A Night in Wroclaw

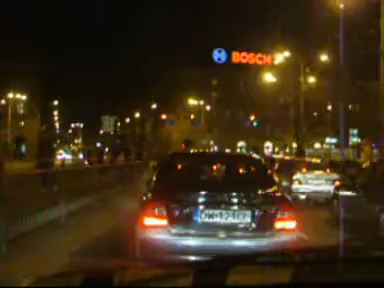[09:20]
Okay, little bit of Wroclaw from the car. A long time I didn't do any car photography. And following the car in front.
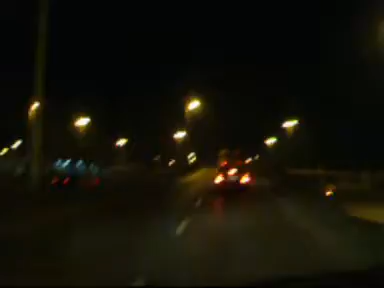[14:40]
And I got all over bridges and everything else.